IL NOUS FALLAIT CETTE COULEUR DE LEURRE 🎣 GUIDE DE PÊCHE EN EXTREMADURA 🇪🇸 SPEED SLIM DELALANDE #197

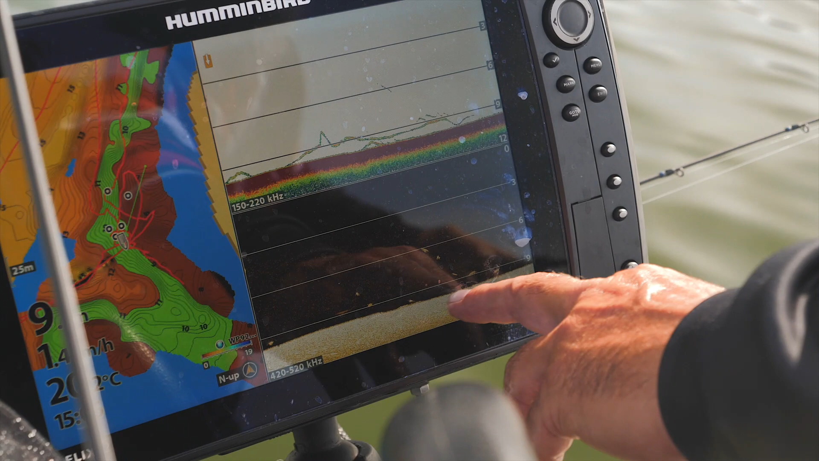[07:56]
Okay, vas-y, tu donc tu vois, on a les poissons, on les a bien sur le down, donc on a des poissons en déplacement, on les a pas bien dans le 2D, mais on les a super bien dans le down.
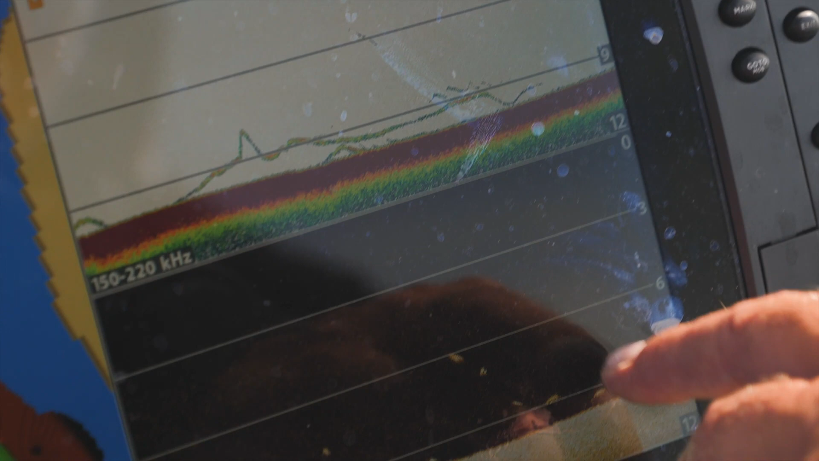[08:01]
Donc plutôt la manne inférieure, hein, avec quelques poissons pélagiques à 6 mètres.
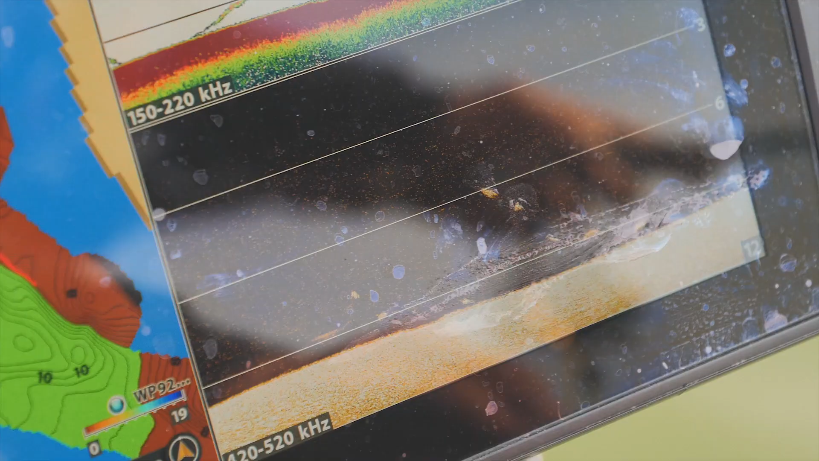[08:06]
Donc, c'est ça qu'on va pêcher, tu vois, gentiment.